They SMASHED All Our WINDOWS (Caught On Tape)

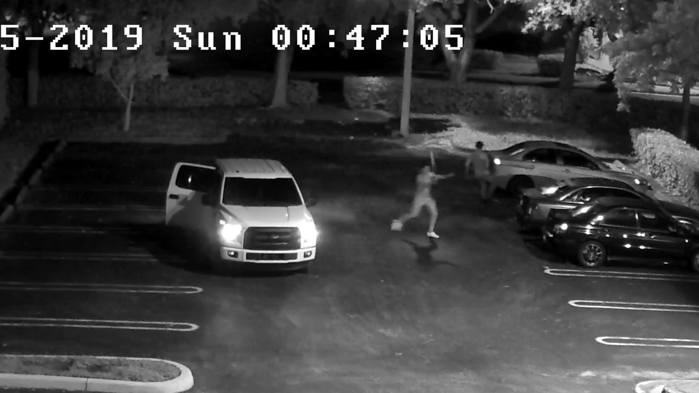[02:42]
This guy's dual wielding, which is not an easy skill to master, and just keep an eye on his technique. He's really generating a lot of power, huge wingspan.
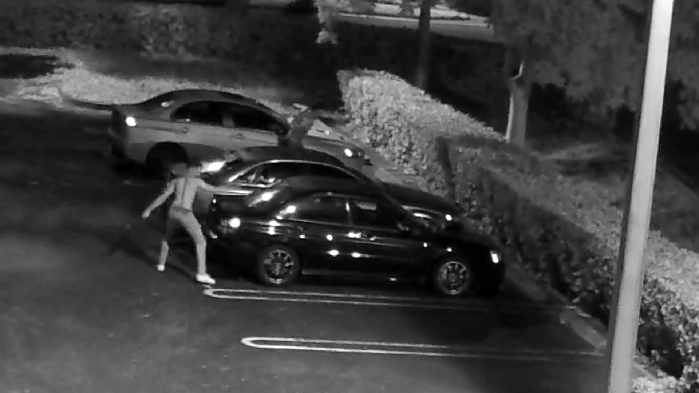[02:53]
I think this guy really knows what he's doing. You got to keep that wide stance and make sure that your body is centered and grounded to make sure you can generate the most destructive force possible. You got this little guy here who runs out last minute, takes one little pop at the window, and runs back on in. Hopefully he earned a merit badge or something for that. So what we've got is a four-door F-150, black grille, black wheels.